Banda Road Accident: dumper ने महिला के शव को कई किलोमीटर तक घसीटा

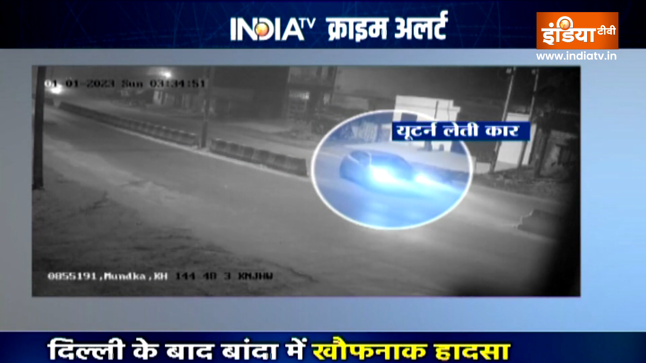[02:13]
में हाकार मचा हुआ है यहां भी मित्का की स्कूटी को नशे में धुत कारवालों ने आगे से टक्कर